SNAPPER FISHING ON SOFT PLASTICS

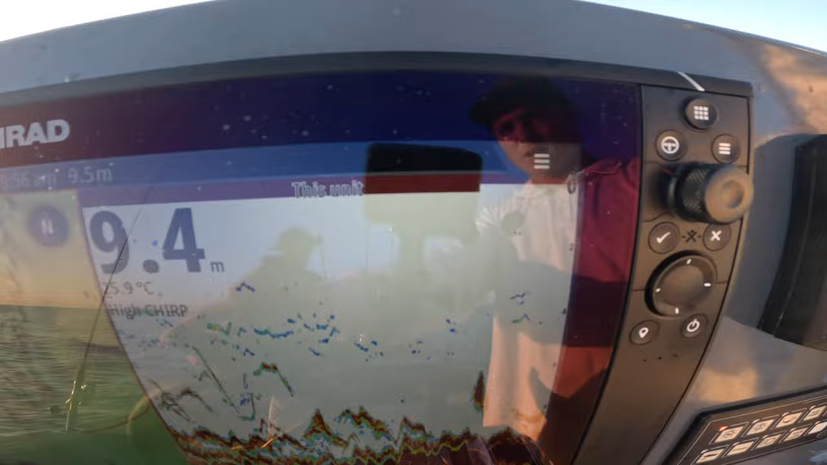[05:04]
On screen: depth 9.4 m
That's That's a re-tire Inbound We are fishing Good shallow water This is the sort of stuff we're looking for Nine metres of water Bait Lidded
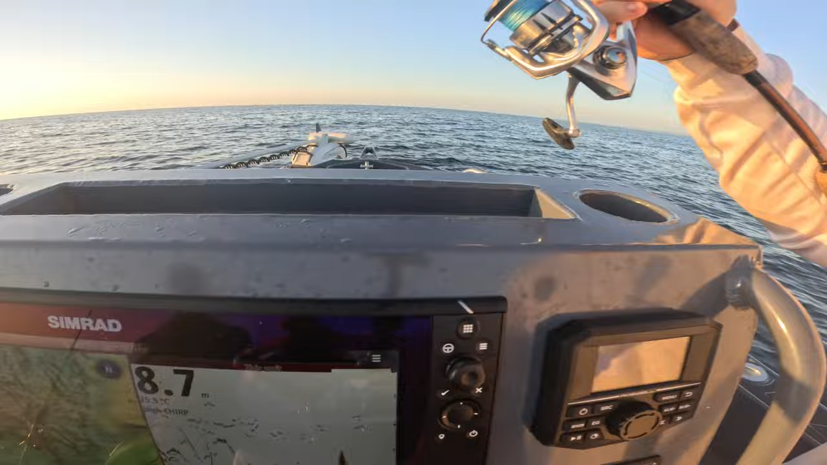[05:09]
Good arches We're just working these light jig heads With plastics on them Across the top of them Bouncing along the bottom
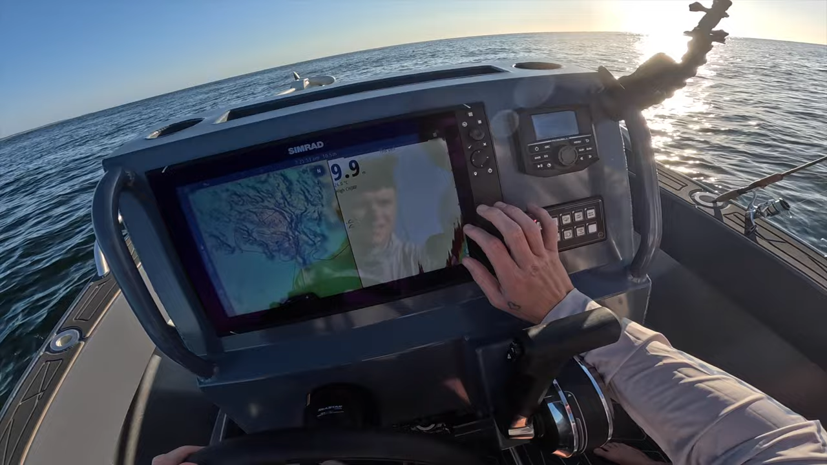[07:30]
Yeah That's what we like to see Yeah Some little Little arcs on top Should Look at how shallow we're gonna fish here I'm gonna kill us right there bruv There's bait in front of us
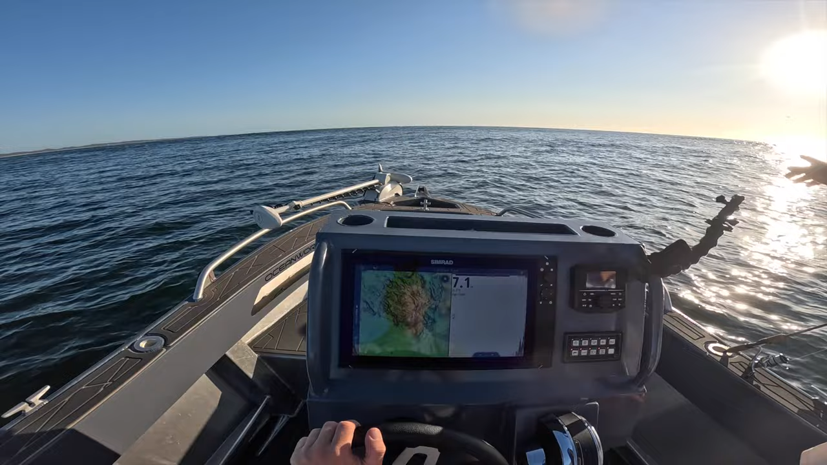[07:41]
Yeah This is good This is good Oh look at that There's snapper sitting on top of bait there